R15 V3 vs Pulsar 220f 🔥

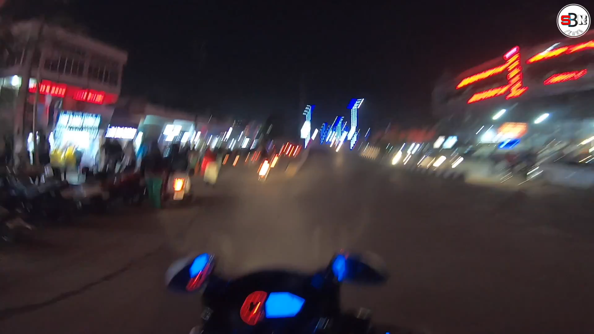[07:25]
तो भाई अपन आके अभी पहुंचे हैं कहाँ, जीएमसी फ्लाईओवर के सामने। एंड ये ब्रिज देख रहे हो भाई, ये फ्लाईओवर में क्या सजावट करके रखा है ऊपर।
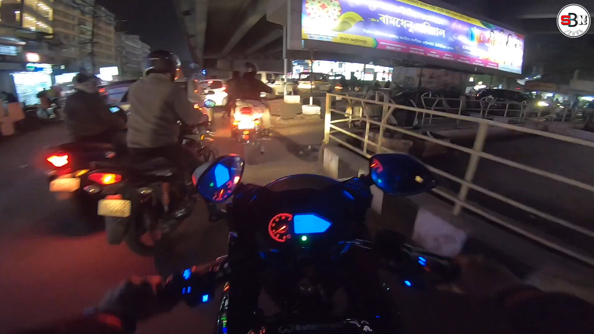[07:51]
तो आते आते पहुंच चुके भाई अभी जीएस रोड, आगे तो बहुत ज़्यादा ट्रैफिक है भाई।
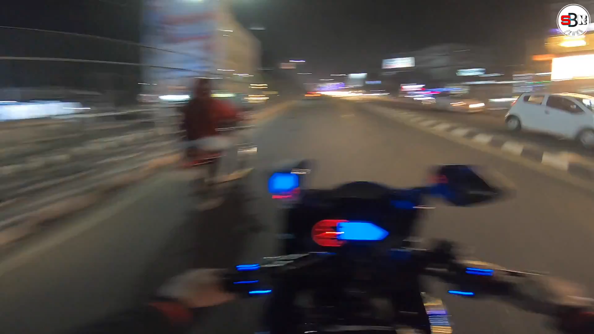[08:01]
गणेशगुड़ी तो भाई क्रॉस करके आया है लेकिन यहाँ पे ट्रैफिक भाई बहुत ही ज़्यादा ट्रैफिक है भाई।
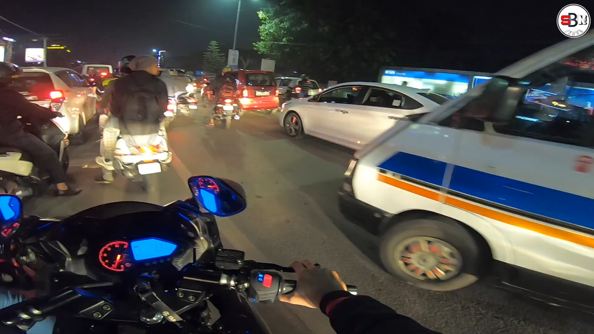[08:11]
तो भाई पहुंच चुके हैं अर्शद भाई के घर पे।